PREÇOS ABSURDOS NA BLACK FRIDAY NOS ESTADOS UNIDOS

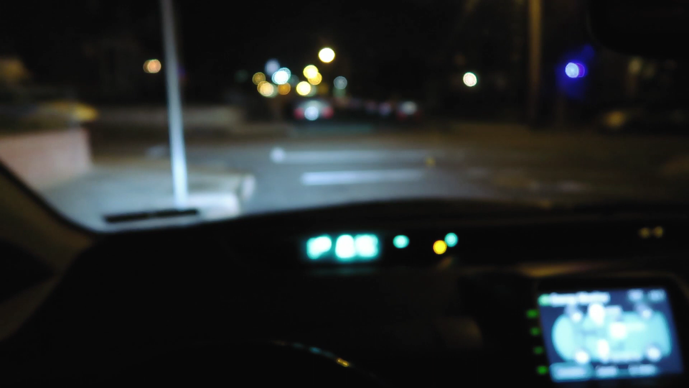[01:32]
Cara, vocês estão vendo esse negocinho que acendeu no meu carro? Eu estou achando que isso aqui é o pneu que furou, acredita? Meu, se o pneu furou nesse frio para me trocar, meu Deus do céu. Mas vamos para lá.